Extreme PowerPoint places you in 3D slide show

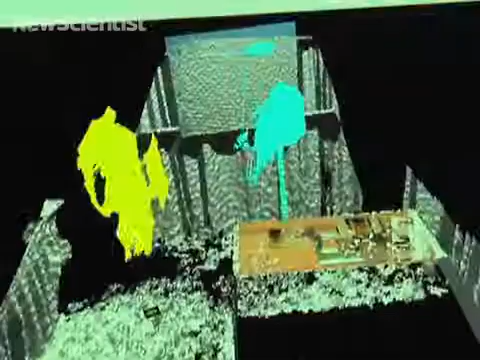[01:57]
interesting opportunities for us to track people and infer the
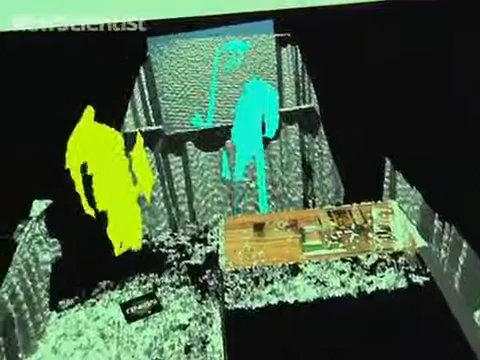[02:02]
interactions between two people so if we shake hands we're gonna change
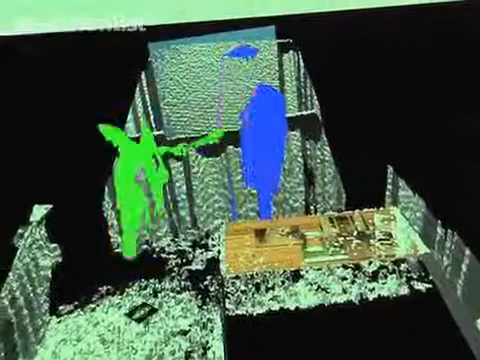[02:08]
colors we just merged and we have a different the system detected that